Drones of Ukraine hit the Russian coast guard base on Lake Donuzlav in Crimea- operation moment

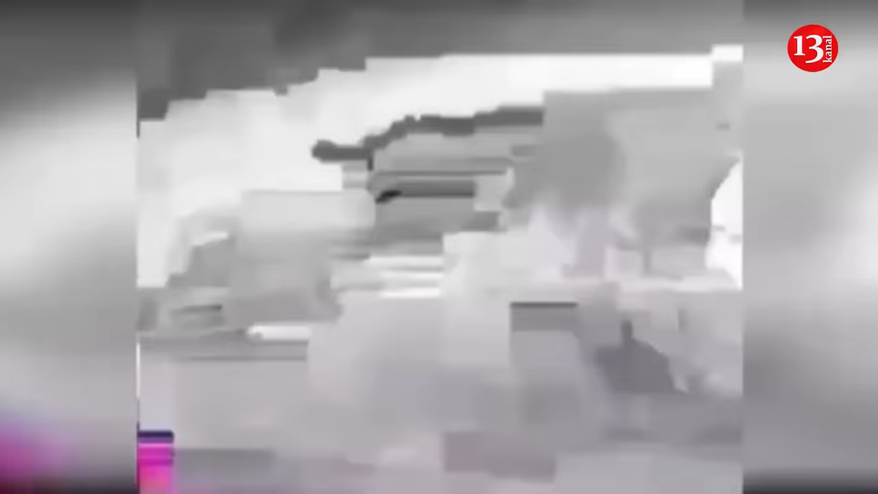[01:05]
In the temporarily occupied Crimea, in the area of Lake Donuzlav, where explosions were heard last night, fires were recorded, there are consequences of the explosions in Mirny, the Crimean Wind telegram channel reports.